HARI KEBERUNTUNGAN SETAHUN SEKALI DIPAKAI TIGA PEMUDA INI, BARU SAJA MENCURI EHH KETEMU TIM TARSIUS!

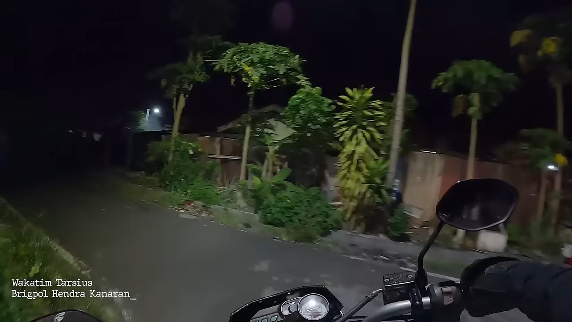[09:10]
Ya, jadi untuk patroli tim sekarang posisi berada di Kompleks Nabati Patung Ikang.
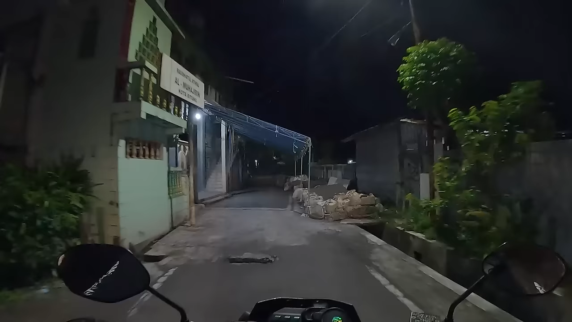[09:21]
Berlanjut ke sebelah. Jadi kompleks ini sering terjadi tawuran antar pemuda. Jadi tim melakukan patroli mencegah
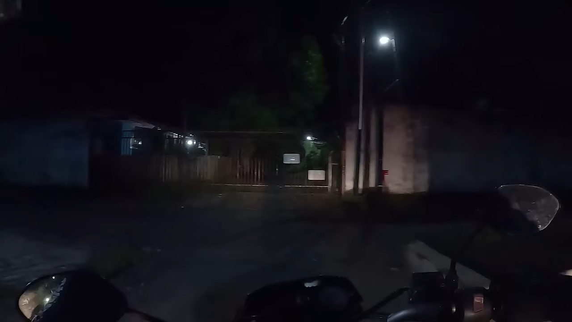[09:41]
para anak-anak muda melakukan tawuran agar tidak terjadi hal-hal yang tidak diinginkan. Malam-malam.